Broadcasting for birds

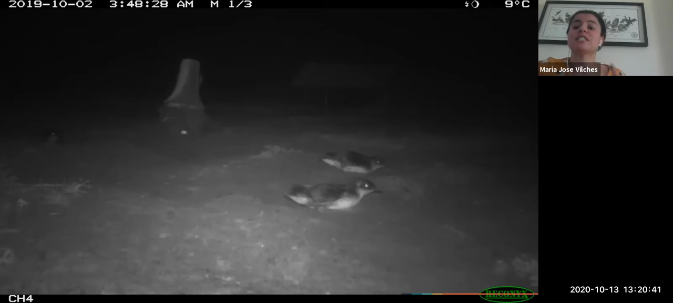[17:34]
Some systems were installed one night before the motion detection cameras recorded the first Yungos. Probably juveniles exploring this new bustling artificial colony that had settled on China Island. So why are we happy about this?
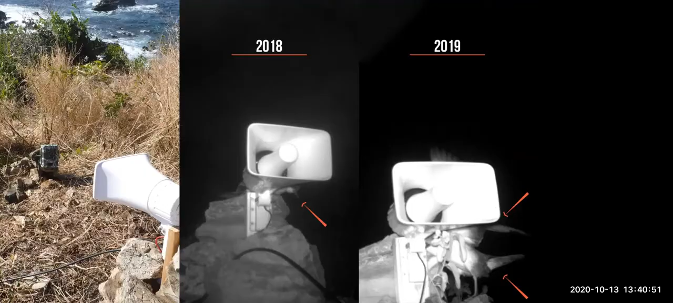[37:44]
and for the sound system we also in less than a year did start having positive outcomes for the out of Wonshu water as you can see in the second photo from the left to the right we were able to attract and detect one out of Wonshu water that regularly was roosting on top of one of the speakers between April and June in 2018 this finding represents the first record ever for this species perching on the island which is pretty pretty amazing outcome the photo to the extreme right was taken